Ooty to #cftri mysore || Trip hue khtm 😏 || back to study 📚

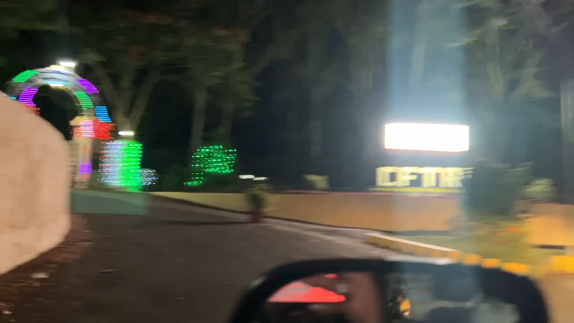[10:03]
पूरा जगमगा रखा है गाइस, आप देख सकते हैं सीएम के रहे को।